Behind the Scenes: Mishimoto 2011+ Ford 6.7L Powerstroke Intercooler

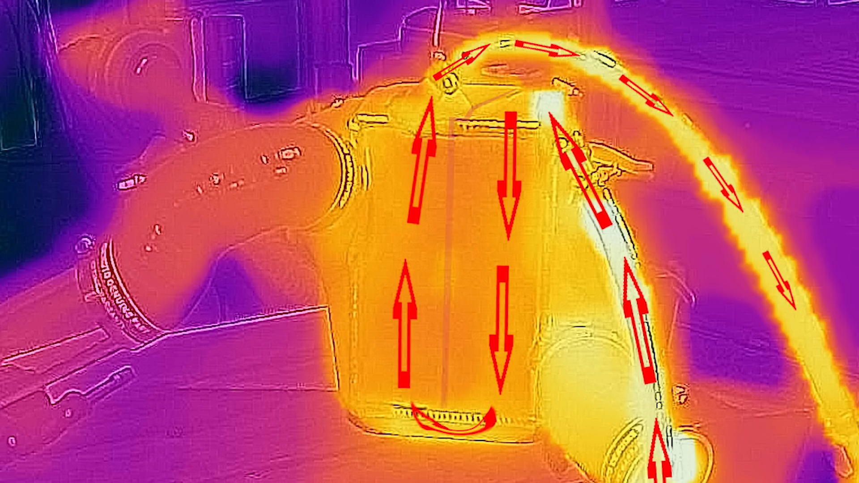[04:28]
Coolant flows through here, makes a u-turn and out as the air is going through. So you have coolant going this way and air going this way and that's how it cools it.